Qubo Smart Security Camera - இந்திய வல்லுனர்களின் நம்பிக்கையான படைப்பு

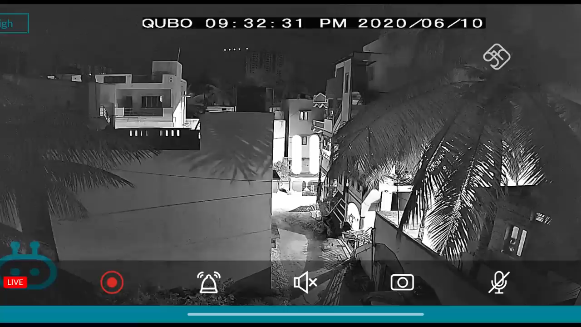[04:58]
If you have high quality, you will be able to switch to 1080p. If you look at the quality of the picture, you will be able to get samples.
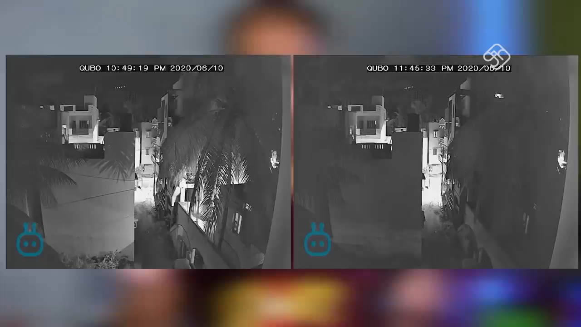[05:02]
If you look at the night mode, it is completely off-eye, pitch dark. There is an IR camera. There is also an image in the night.